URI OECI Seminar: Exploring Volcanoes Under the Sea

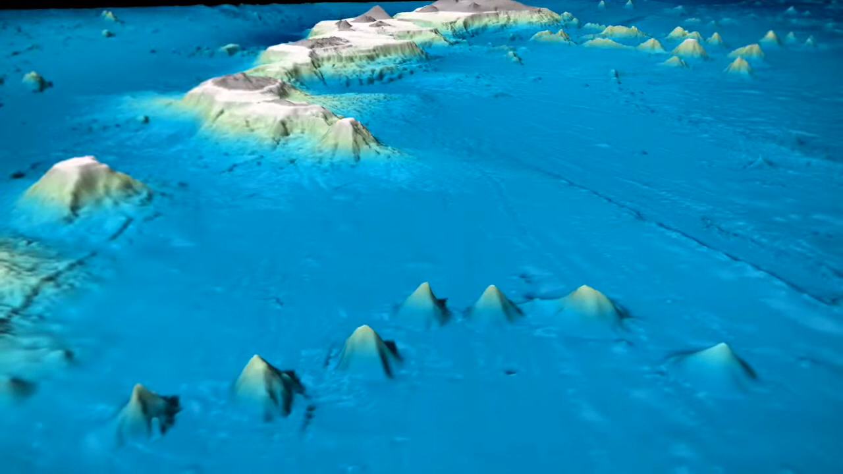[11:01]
There are seven seamounts in this kind of curved chain, and it sits between the Hawaiian islands or the chain of submerged islands, the Molokai Fracture Zone, and at the far east end of what's called the Mid-Pacific Mountains.
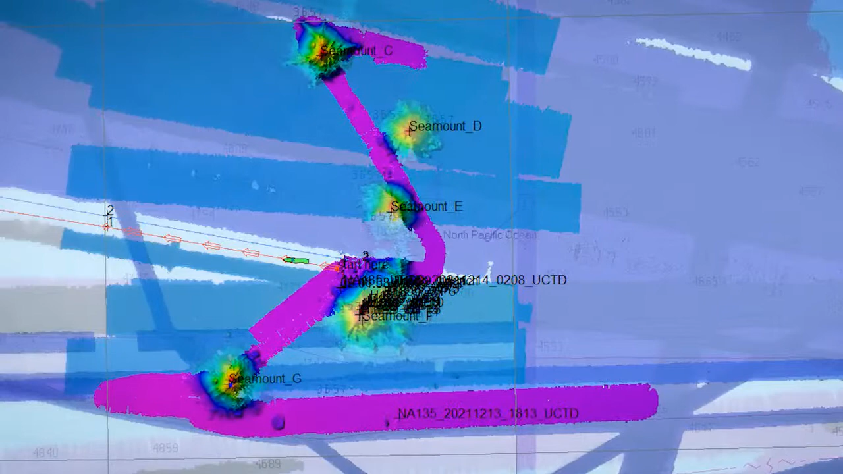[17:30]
some of which we had to do because the weather was a little bit rough for diving. But in this area, there is some pretty good maps, but there are gaps within it.
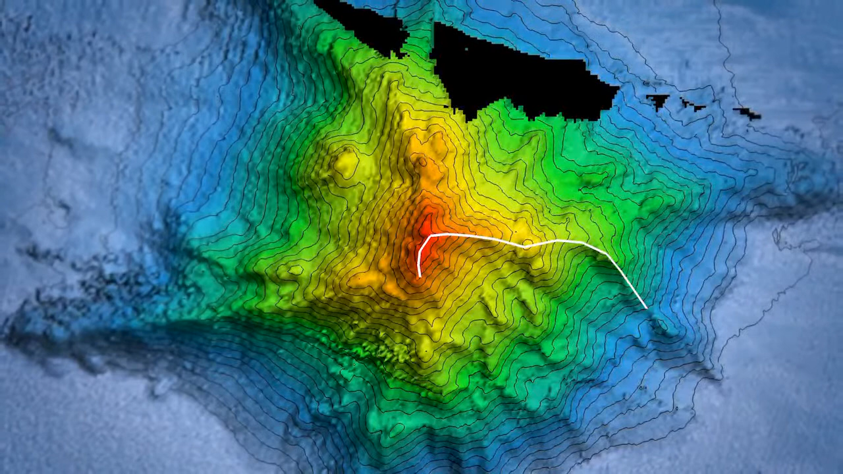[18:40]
And so you can see how we use the bathymetric map to find ridges along the seamount and features that may be interesting in order to plan out a dive track that's going to be most productive in terms of identifying the biology and the geology of the region.